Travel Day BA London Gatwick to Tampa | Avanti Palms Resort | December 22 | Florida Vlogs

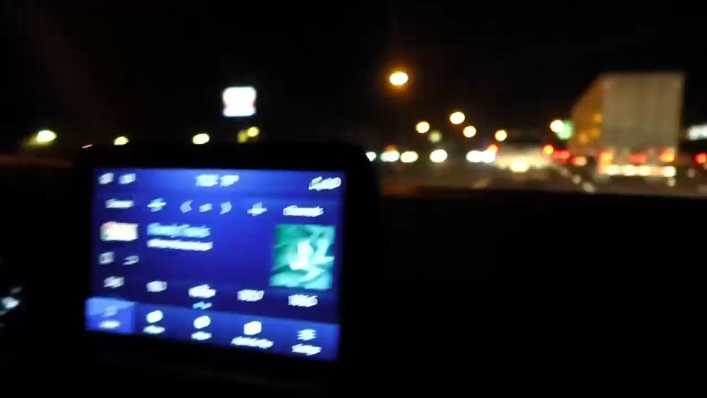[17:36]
We just stuck in some traffic on the I-4. You did say there's been a car accident, didn't it?
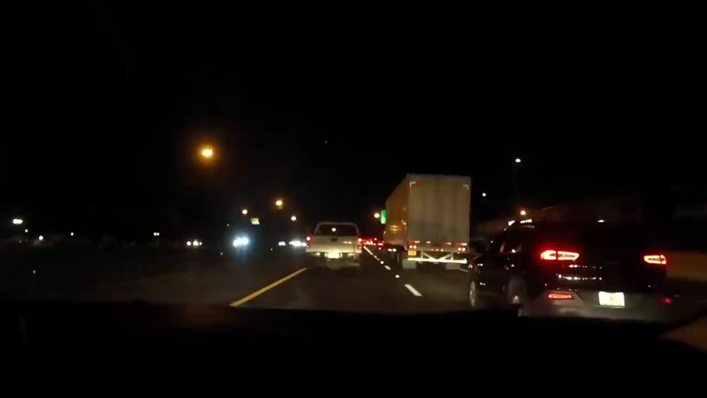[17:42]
Yeah, 15 minutes, I think it's. I think it was minutes. 15-minute delay. We're almost here. I can see Icon Park in front of us. No, I don't know if you can see it in the camera actually. But that's the star flyer in front that is lit up green and red because it's Christmassy. Cubby, can you wake Jacob? He's asleep in the back. We're almost there. We're 1.8 miles.
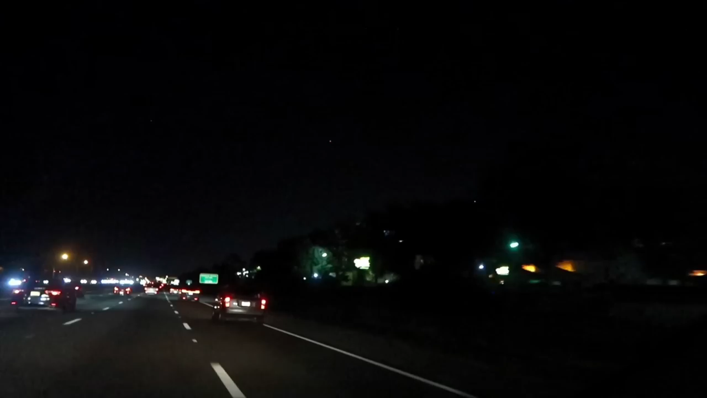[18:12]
Whoop whoop. Happy Christmas on Sirius XM. At the lights, use the second lane from the right to turn right onto West Sand Lake Road towards International Drive. This one. There's the Disney shop.